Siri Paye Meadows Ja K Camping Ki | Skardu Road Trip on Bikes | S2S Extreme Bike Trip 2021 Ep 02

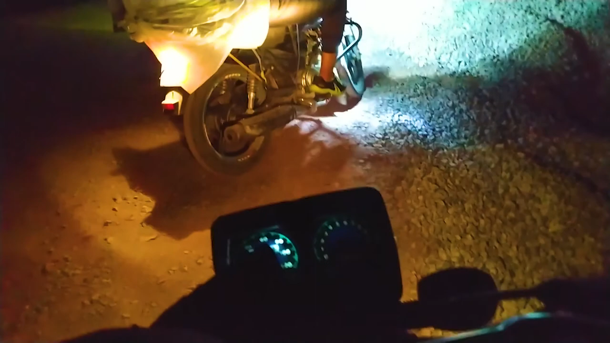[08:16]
तो ये रास्ता है जो हम जा रहे हैं, ये जाता है शोगना की तरफ। तो एक जाती है जी नारायण रोड,
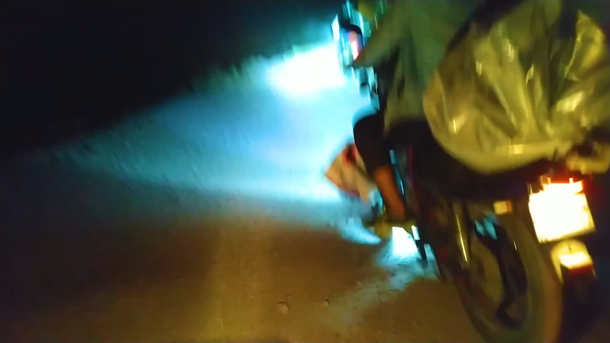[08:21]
तो उससे पहले ऊपर की तरफ ये चढ़ाई जाती है जो शोगना की तरफ जाती है।
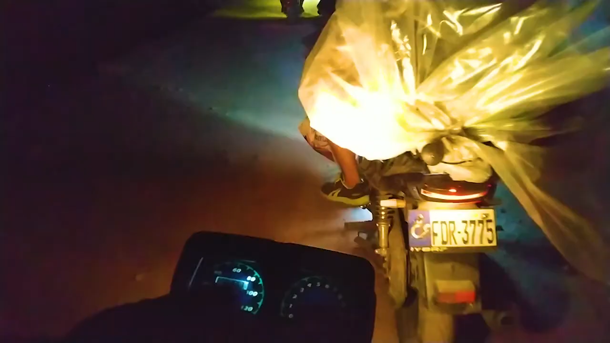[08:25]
तो ये रास्ता भी काफी ऐसे टूटा फूटा भी है बीच में,
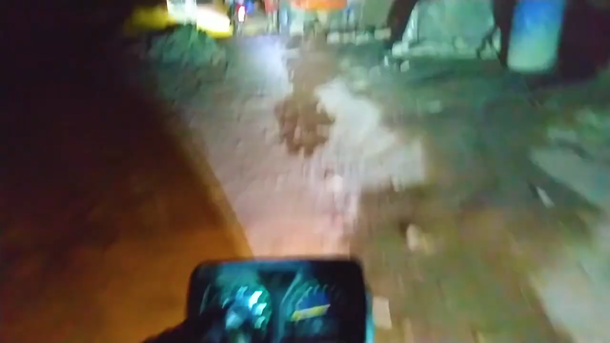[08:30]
और बीच में अच्छी साफ सड़क भी आ जाती है कभी कभी।
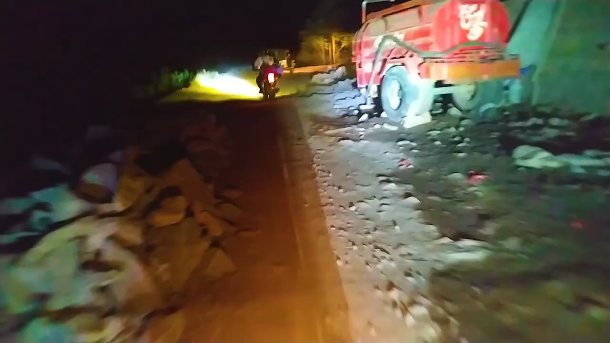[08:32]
तो ये इसी तरह का रास्ता है।
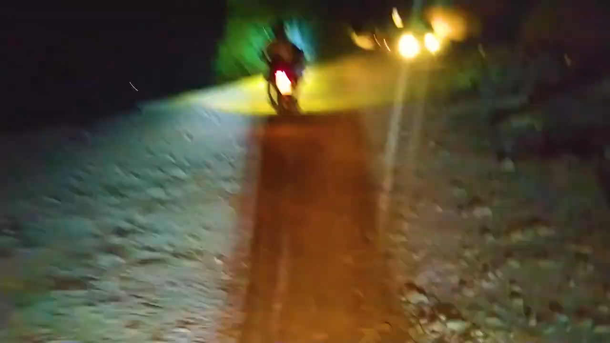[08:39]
तो हमारा जो प्लान था वो आगे जाने का था,